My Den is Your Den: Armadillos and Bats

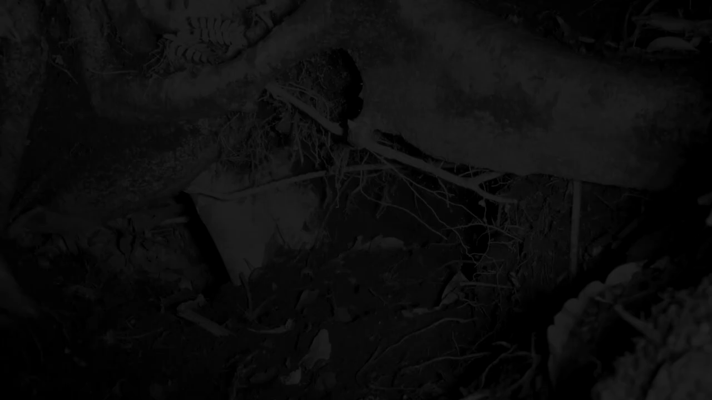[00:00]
The nine-banded armadillo is a fast and efficient digger which is helpful for making dens and escaping predators.
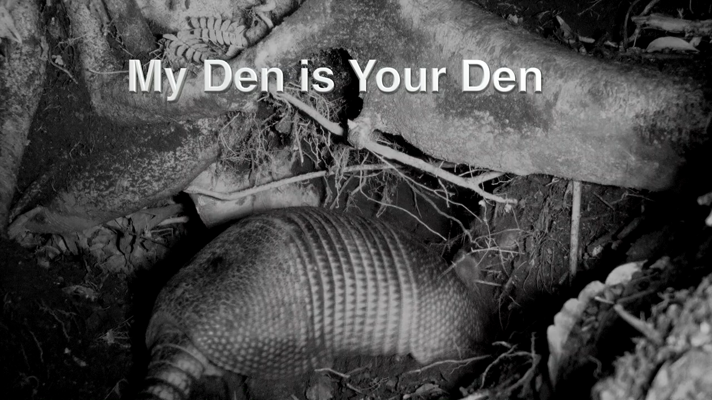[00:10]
They often dig a new den every day or spend one night in a different den within its home range.
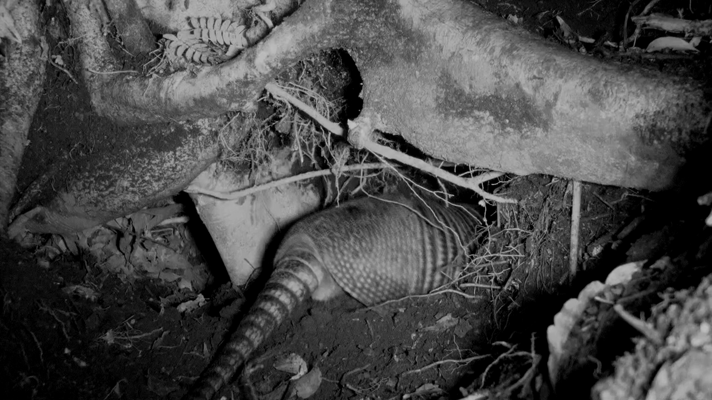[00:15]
That leaves numerous unused dens in the habitat.
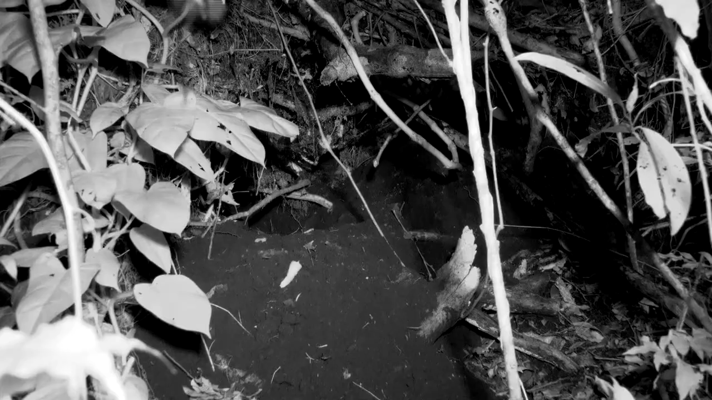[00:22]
Other species use the dens for shelter or as a safe place to have dinner like this common large-eared bat. This small gleaner bat leaves early in the evening to forage for katydids, beetles, crickets, and moths and they capture them using echolocation.
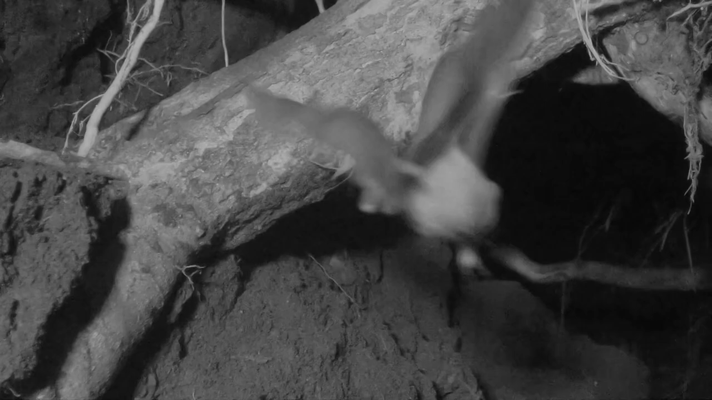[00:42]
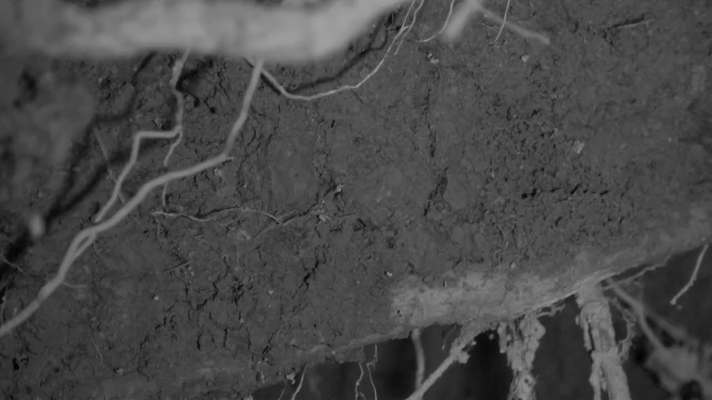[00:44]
They fly into the armadillo's den and hang from a root on the ceiling and then calmly eat their prey. Deer mice forage for goodies on the floor of the den hoping the bat will drop a beetle leg. This gleaner bat's echolocation is so good that it can detect a katydid that sits motionless on a leaf.
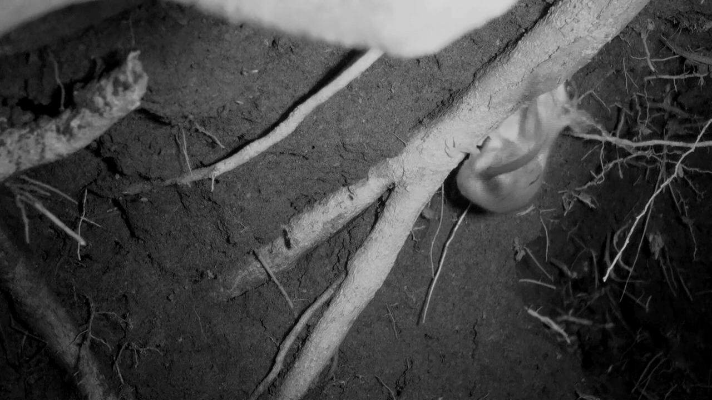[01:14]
A Mexican mouse opossum looks for insects that now live in the den too. Their eating roosts and sleeping roosts are in different locations.
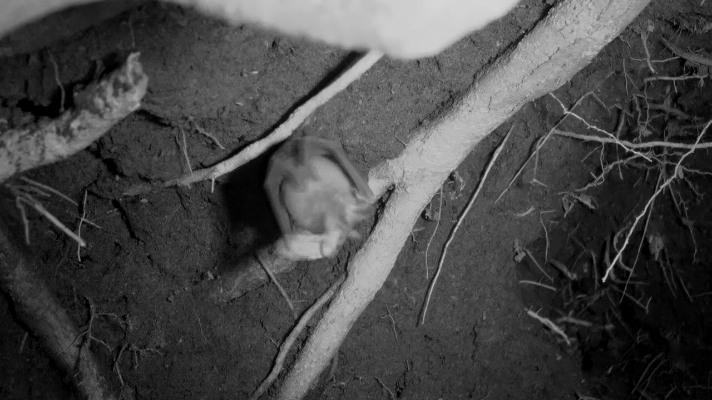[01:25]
After a little cleanup it's off for another insect. Maybe flying back and forth is to check for predators like for snakes that often wait where bats roost.
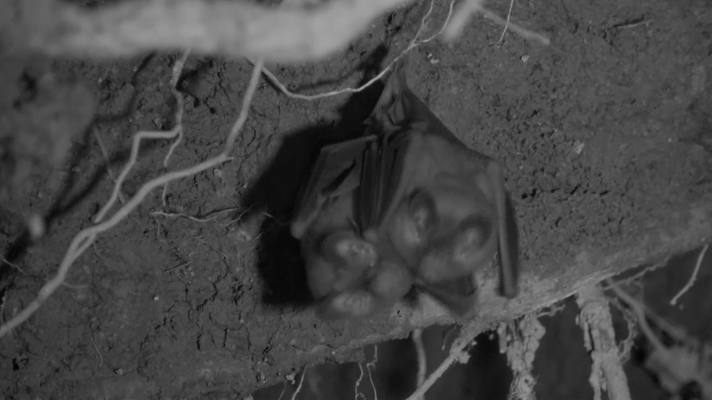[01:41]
The common large-eared bat sleeps alone or in groups of up to 25 during the day.
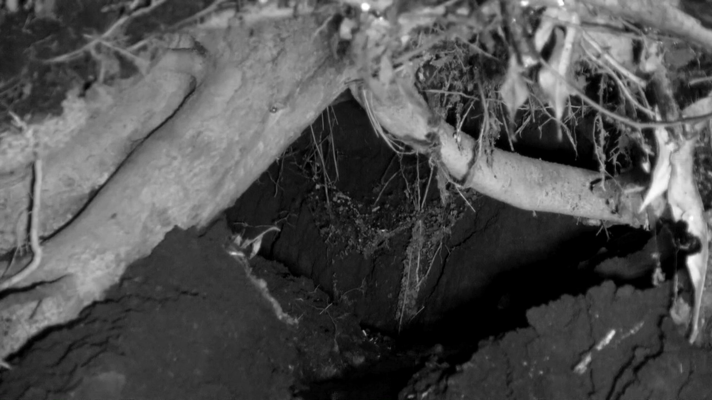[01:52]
A violent rainstorm causes the den to flood but shortly after the rains have stopped it's back in action. Ever can sit아요.